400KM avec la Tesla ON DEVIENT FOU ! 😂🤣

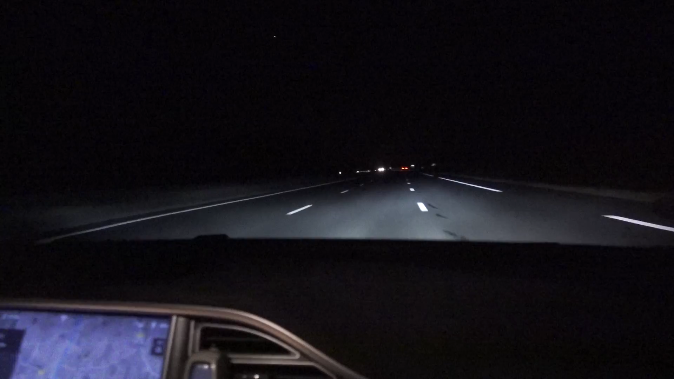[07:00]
Et je touche pas le volant là Là la voiture elle change de voie On va juste à mettre le clignotant Mais voilà de toute la manoeuvre là J'ai absolument pas mis les mains sur le volant Et je vais le refaire Vous voyez un peu le truc là Je dois juste prévenir